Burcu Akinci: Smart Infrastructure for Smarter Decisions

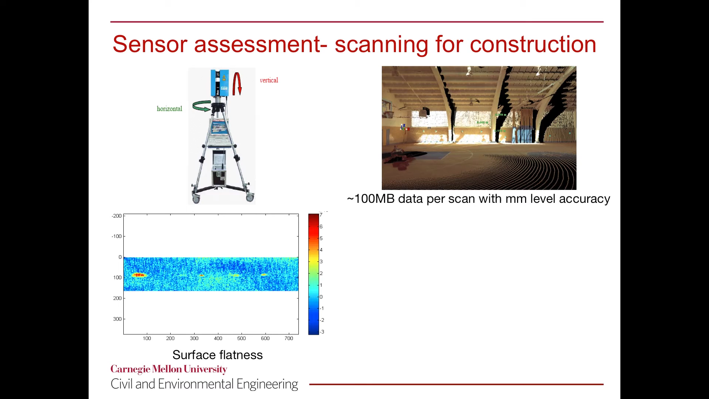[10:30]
As you can see in this figure, in some cases we are able to do so, and in other cases we're not able to do so. But either way, just relying on a millimeter-level accuracy at the point level will not help us in truly using the data that is collected by these scanners.
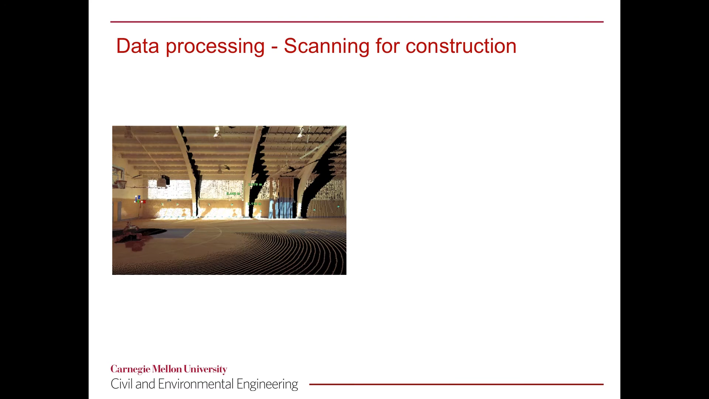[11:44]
Are we seeing columns? Are we seeing beams? Are we seeing a floor? And also, as an engineer, we are interested in the features of these objects, for example, under clearance of a bridge. We have developed several algorithms
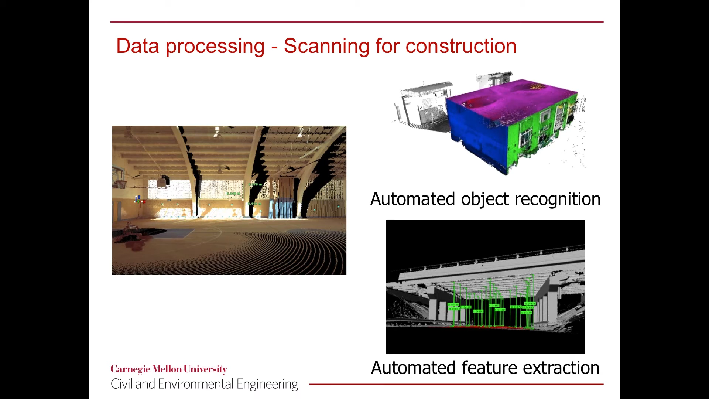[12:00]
that automatically recognize objects in a scene and able to extract the features that are of interest for, for example,
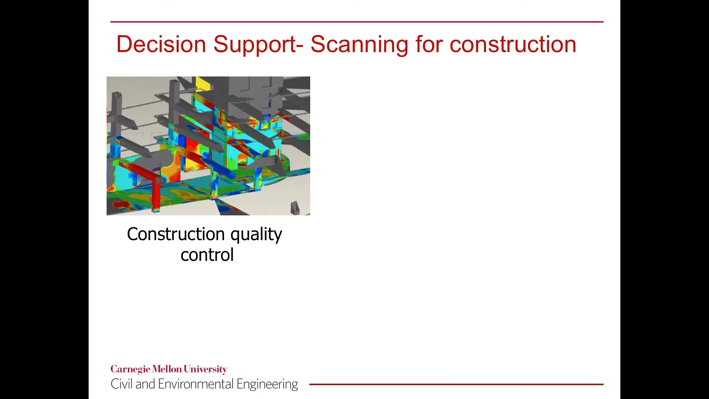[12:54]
And the blue and green items highlight the fact that they were built correctly as they're supposed to be. Another aspect during construction is also to update the initial as design building information model, with the data that's been collected at the job site.
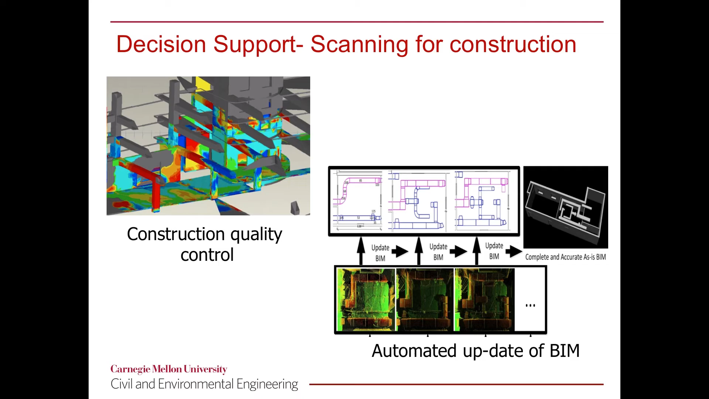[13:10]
We have developed an approach that automatically updates a building information model with the laser scan data that's collected periodically throughout the construction.